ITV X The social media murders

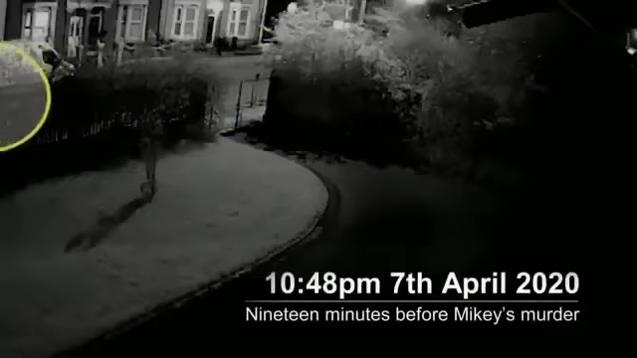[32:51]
to the mom's address at the relevant time.
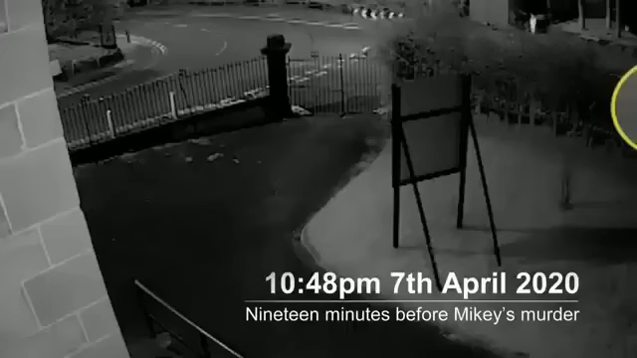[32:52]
And again, the CCTV showed the two figures on the bike leaving
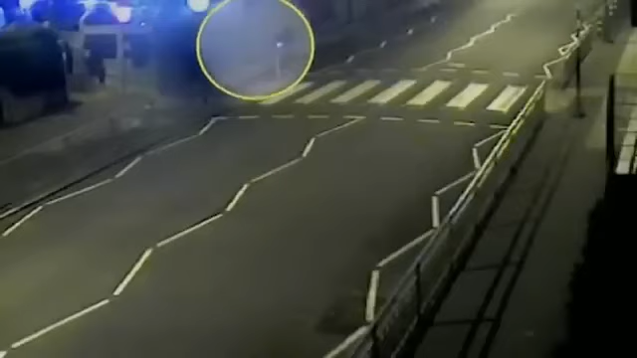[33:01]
Rossini, the family seat of Foy brothers, Michael and James,
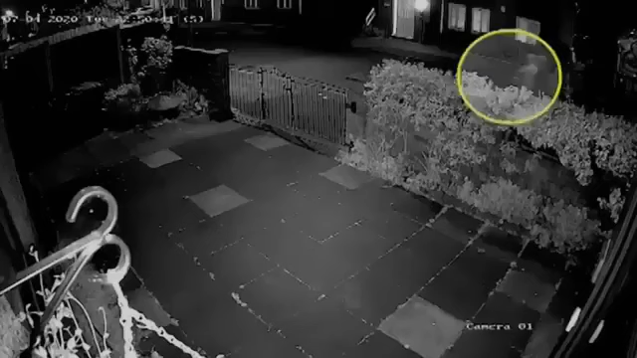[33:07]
and going towards Harrington Road, the location of Mikey's house.
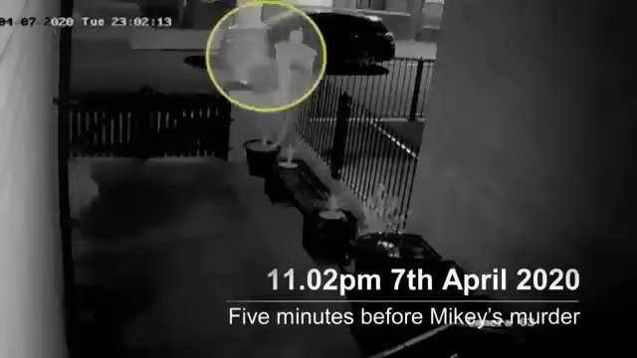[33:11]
I would say it was almost like they were predators. They were hunting somebody. It's clear that that same bike was what was caught on the CCTV going to Mikey Rainsford's address.